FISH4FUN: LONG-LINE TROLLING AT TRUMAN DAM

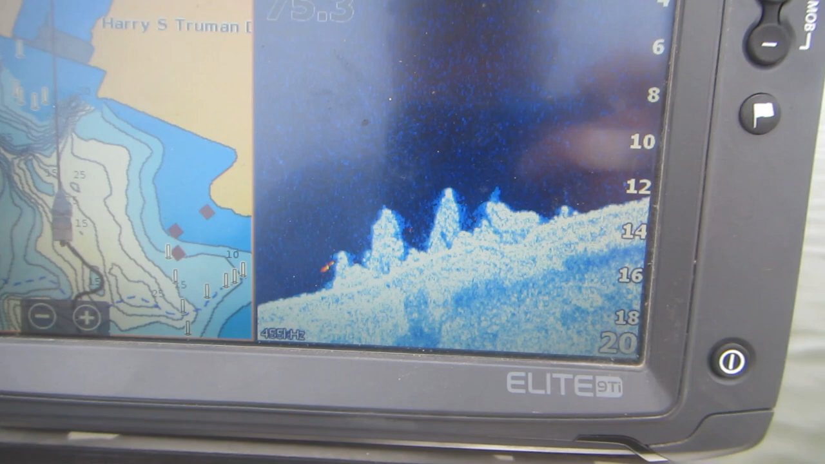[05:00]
we have found some real good-looking shallow water structure. Picture.